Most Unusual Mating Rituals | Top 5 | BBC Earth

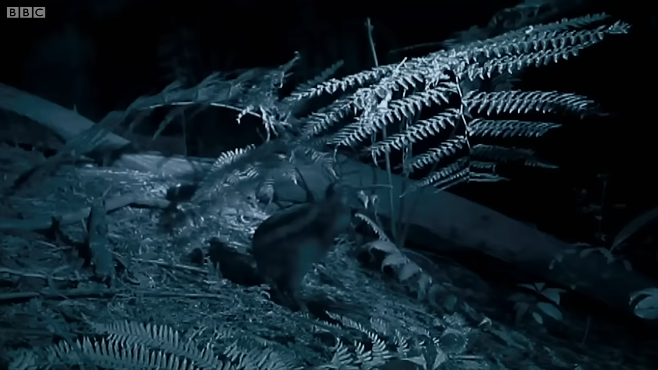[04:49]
A female sings an alluring serenade. Love is in the air.
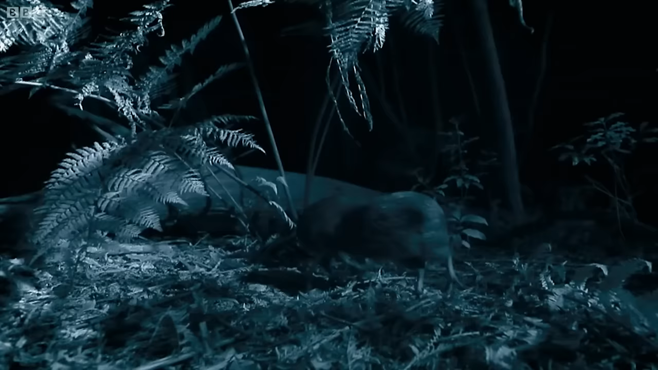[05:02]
These birds are part of a habituated group, which means we can film intimate details of their private behaviour.
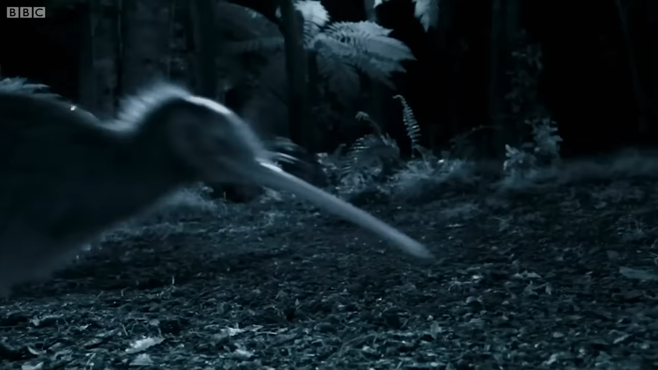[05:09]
Brown kiwis often mate for life, and females are very fussy.
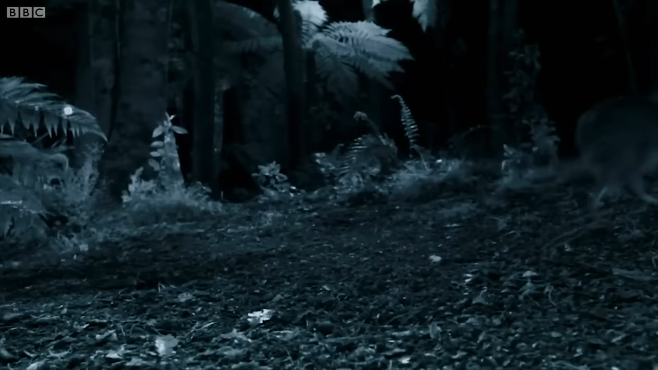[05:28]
In kiwi couples, the ladies are normally the ones in charge, but he's happy to follow her around. He flirts by grunting and tapping her bottom with his beak.